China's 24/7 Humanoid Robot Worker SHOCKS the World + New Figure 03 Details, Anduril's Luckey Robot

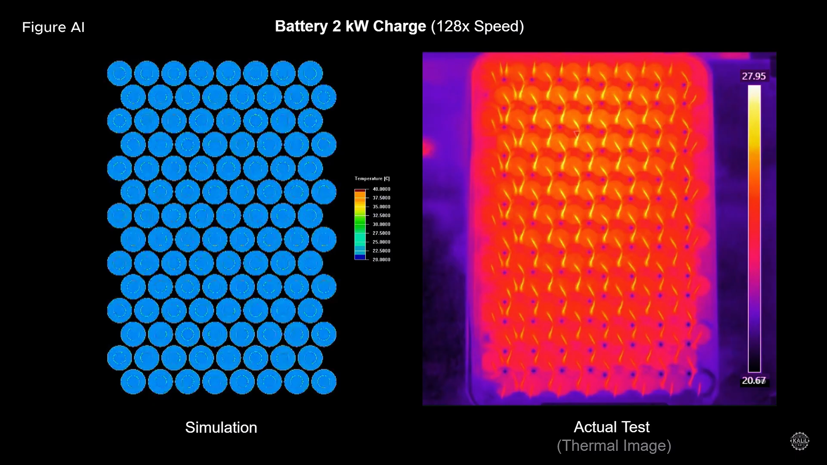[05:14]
the battery is engineered to prevent fire and heat from spreading to other cells, containing the damage. Figure says it tested the batteries by causing real overheating and fire events in its lab to prove they could survive dangerous situations.